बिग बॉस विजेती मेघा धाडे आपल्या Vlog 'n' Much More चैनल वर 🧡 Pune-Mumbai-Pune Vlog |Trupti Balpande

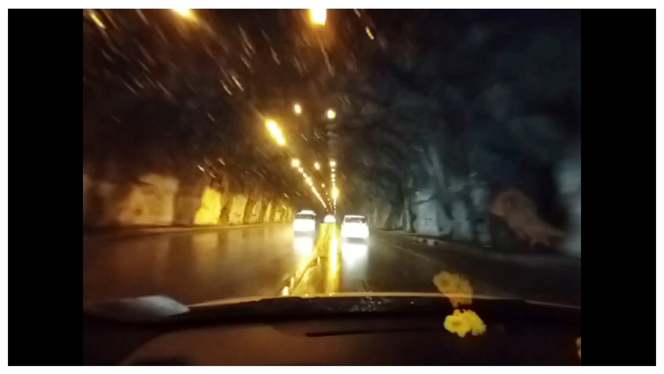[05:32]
बोगद्यामध्ये ना असं मस्त पाऊस पडत राहतो सारखा. ऍक्च्युली या बोगद्यामध्ये थोडं रिस्की असतं व्यवस्थितच जावं लागतं पण ते लाइटिंग्स वगैरे इफेक्ट किती छान येत आहेत ना तुम्ही बघू शकता.